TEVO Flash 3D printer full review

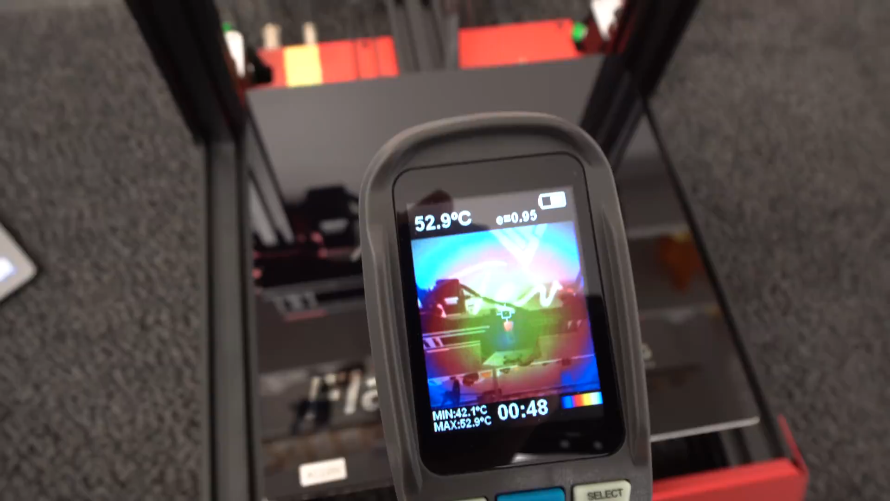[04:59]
On screen: spot 52.9°C, max 52.9°C, min 42.1°C
According to my thermal camera, the temperature of the heated bed is off by 5 to 8 degrees, depending how high the temperature is.
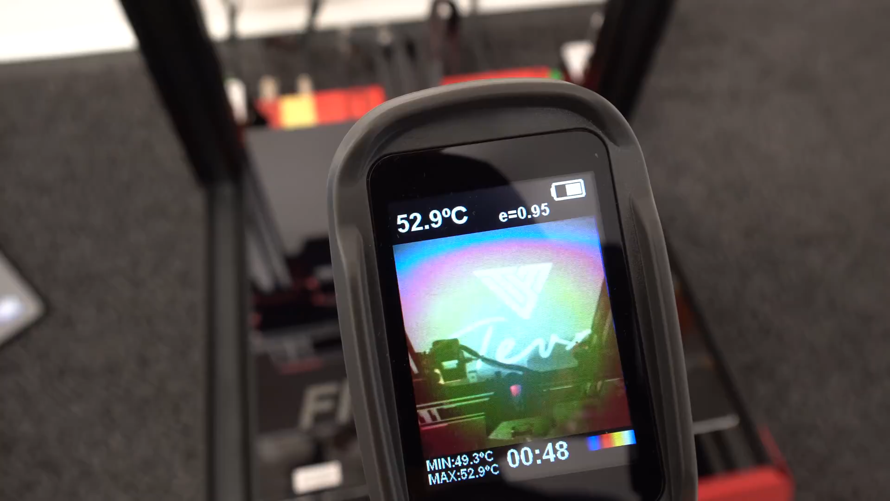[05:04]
On screen: spot 52.9°C, max 52.9°C, min 49.3°C
This is not a big deal and it can be adjusted in a firmware, but until then, just increase your heat bed temperature in your slicer by 5 degrees and you're gonna be good.